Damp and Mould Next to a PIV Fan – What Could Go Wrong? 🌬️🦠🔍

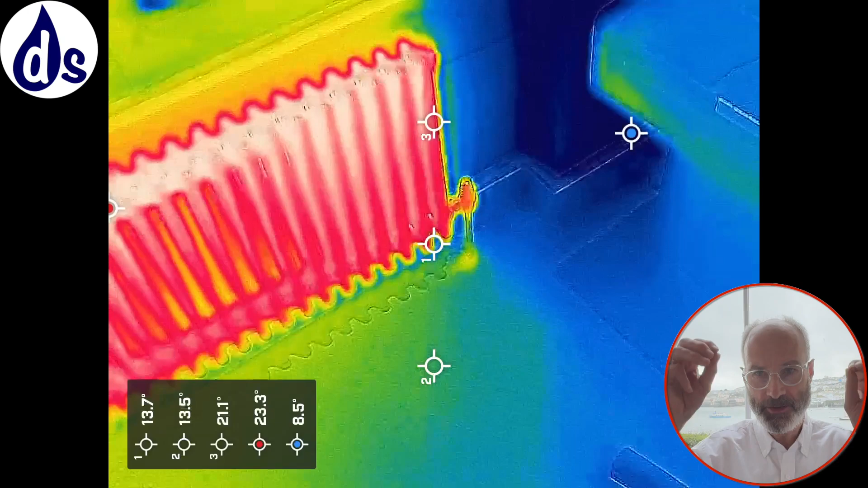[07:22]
This is looking through a thermal imaging camera. This is in the corner. You get a lot of heat loss there.
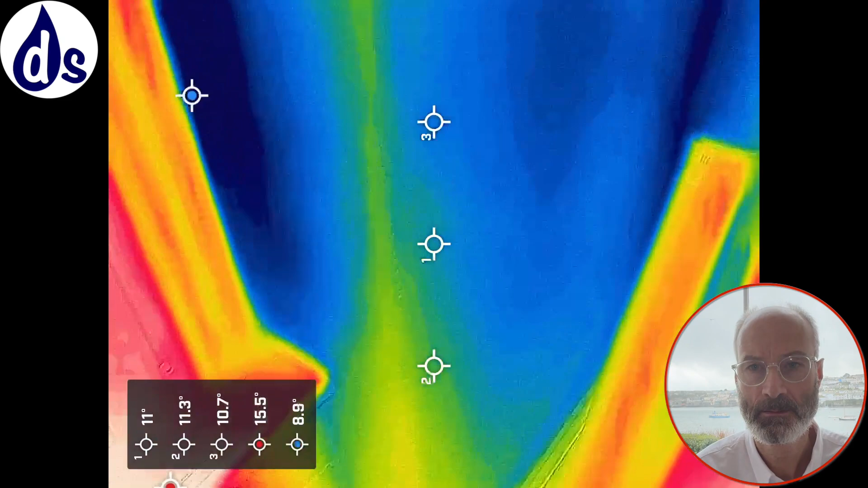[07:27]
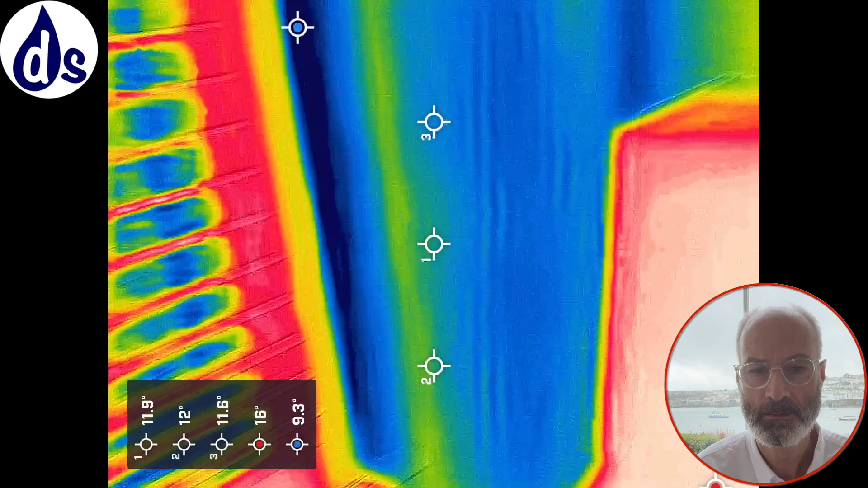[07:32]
You're moving the piano out a bit with marginally help. You get a lot of heat loss from these things as well.
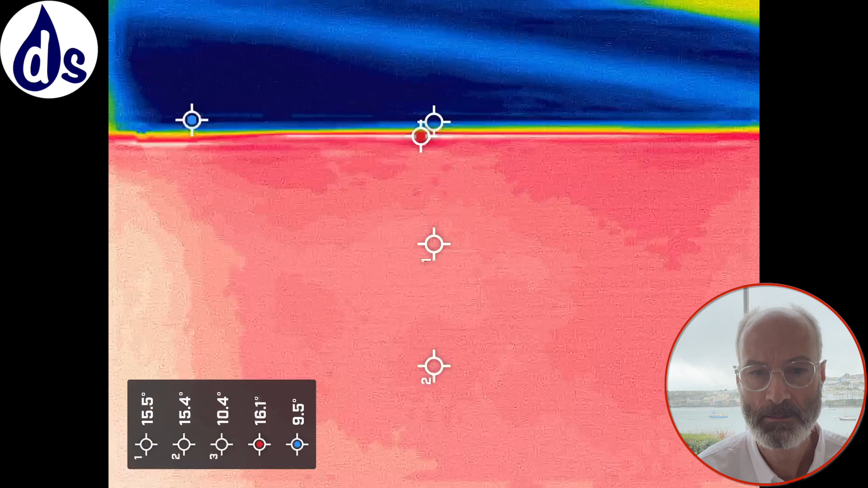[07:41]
Feel the cold air coming through.
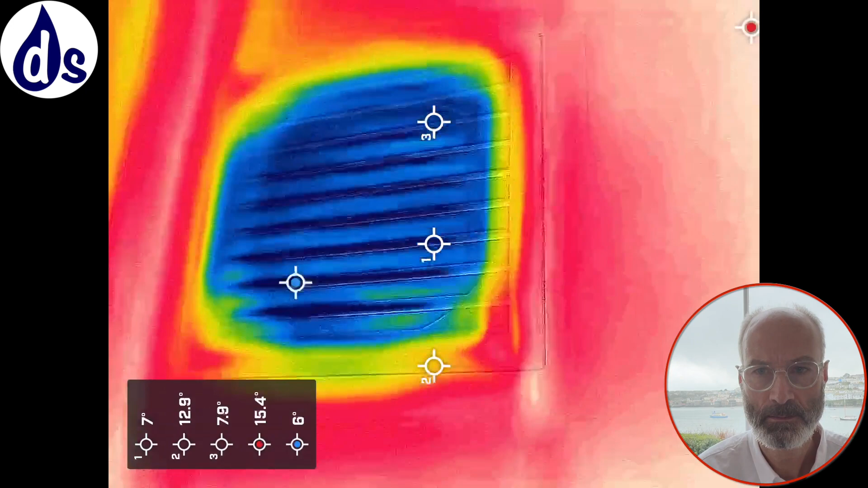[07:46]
So it's basically pumping in cold air and you're heating it up and it's coming up
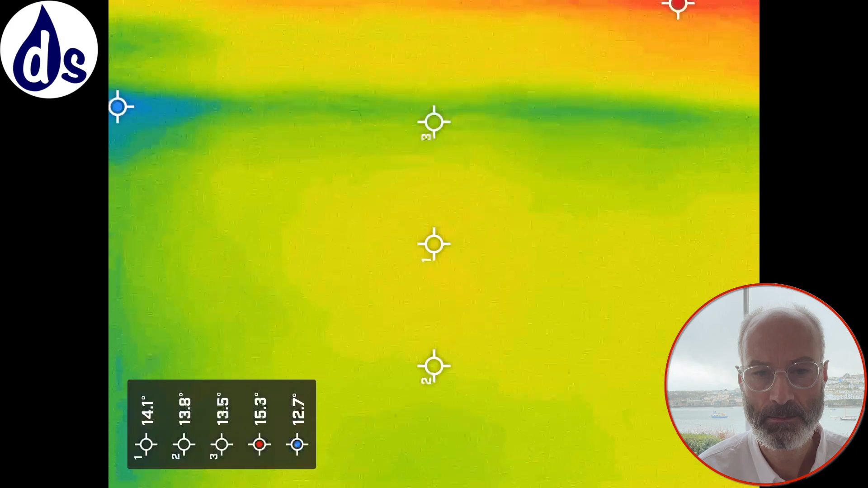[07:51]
averagely rather than targeted, which is why I don't recommend them.
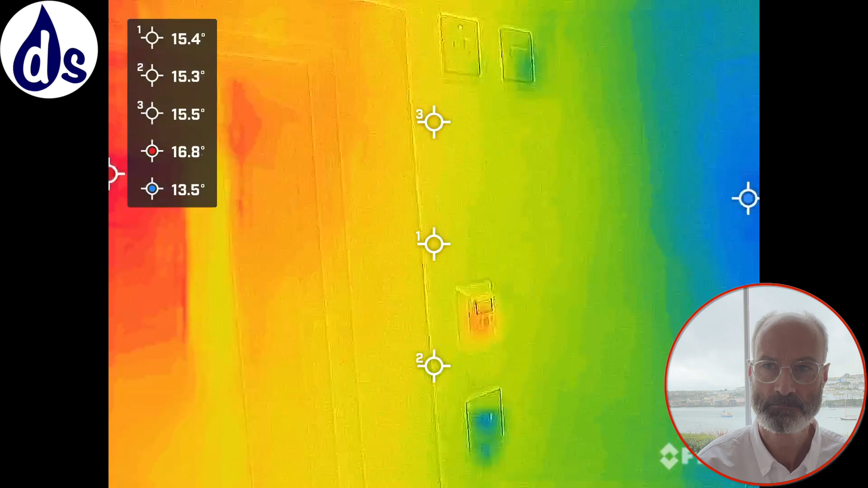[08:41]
So you can see the heat loss there.
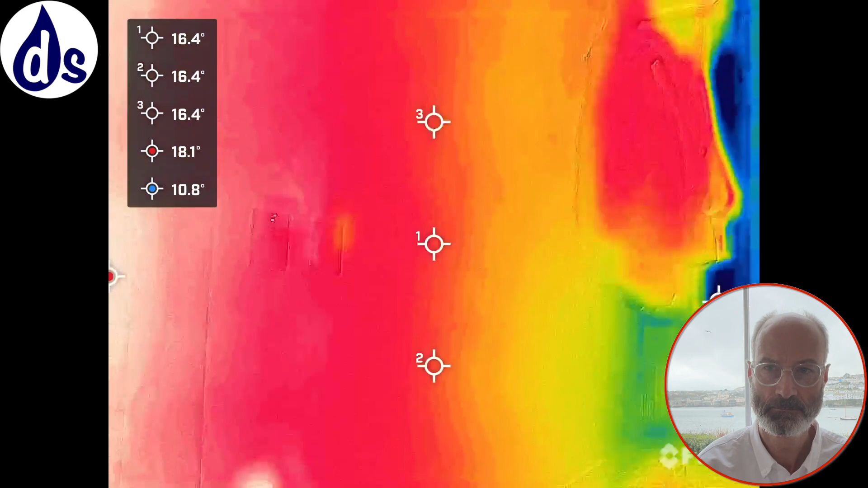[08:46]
And in this area, this is by the outside wall
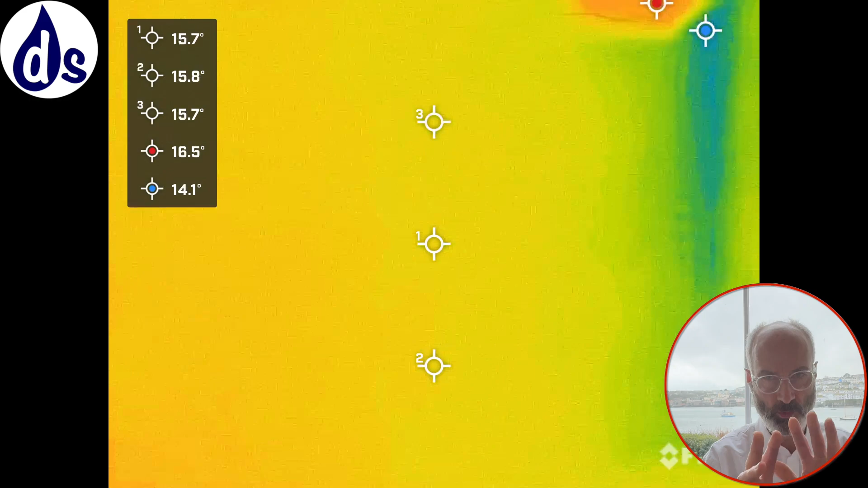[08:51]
and the internal corridor and then the bathroom to the left.
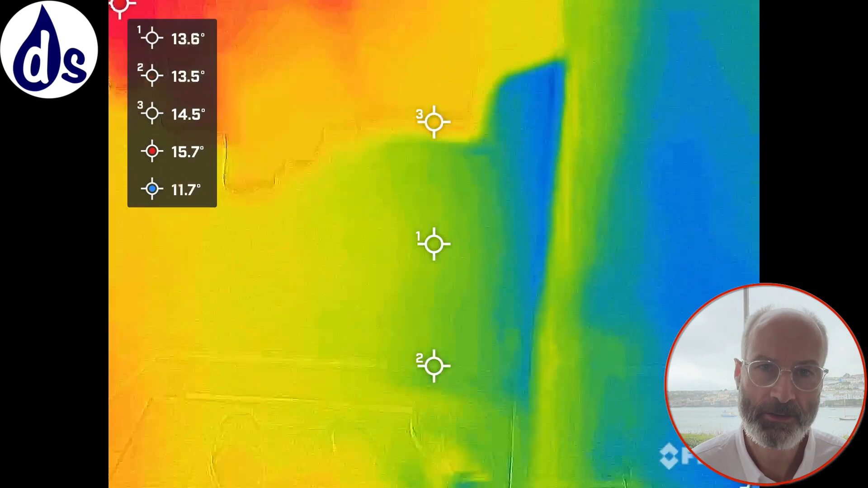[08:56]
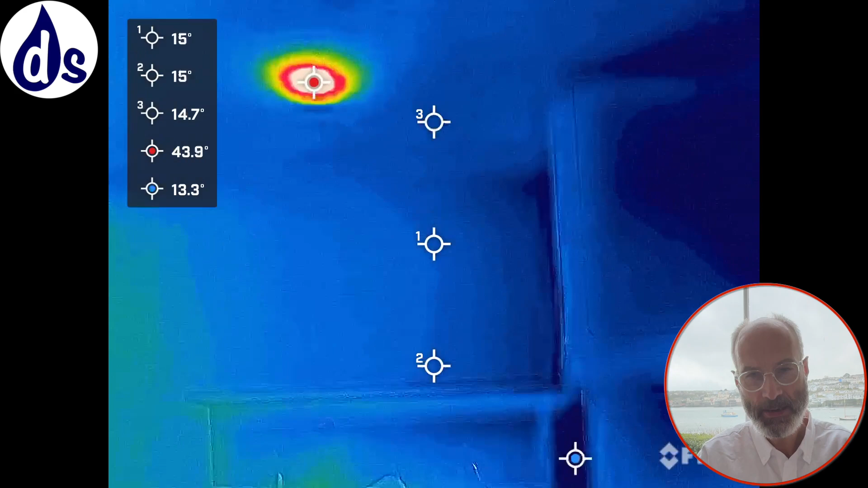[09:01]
So just to explain the downsides of PIV, you get a lot of heat loss from the air.
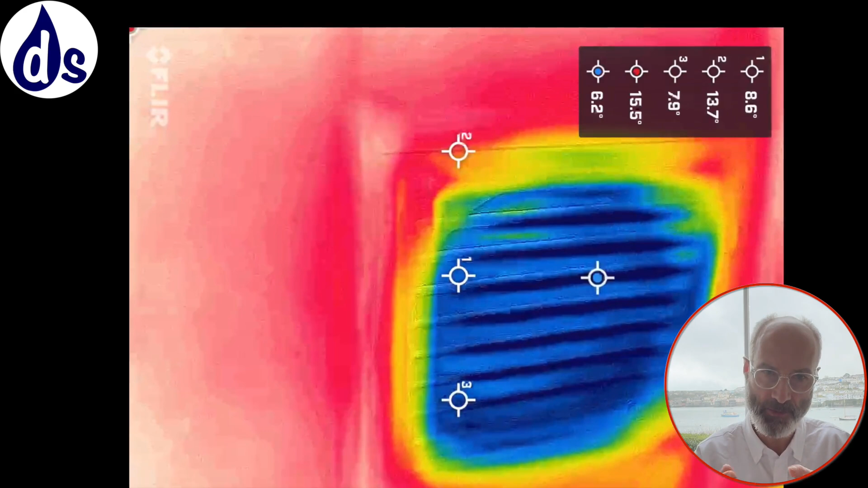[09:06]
The air from the outside is being blown in and if it's raining, it will contain lots of vapour. If it's cold, it won't contain as much vapour, but it will be very cold and you'll be reheating all the air.
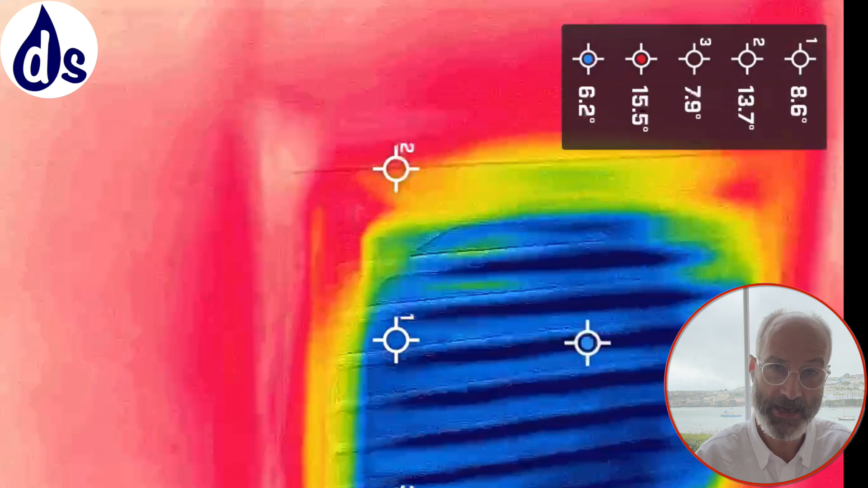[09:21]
You'll only remove averagely humid air from the property. Much better to use targeted dehumidification,